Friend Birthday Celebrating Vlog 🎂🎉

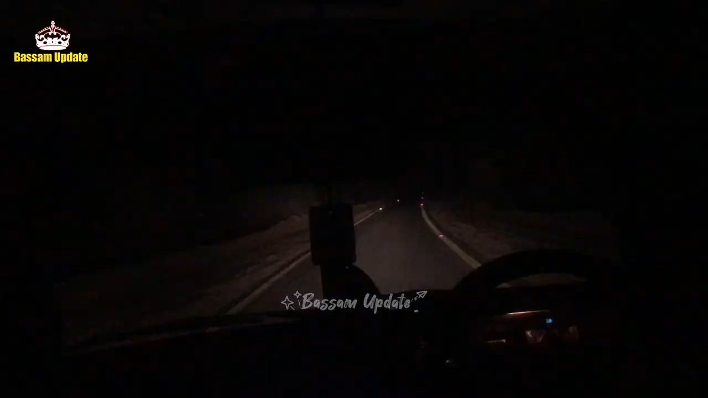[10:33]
रात हो गई है। देख सो नवे रोड ते किस तरह बत्तियां चमकदियां पई। असां घर वेंदे पए, सुबह मिलदे।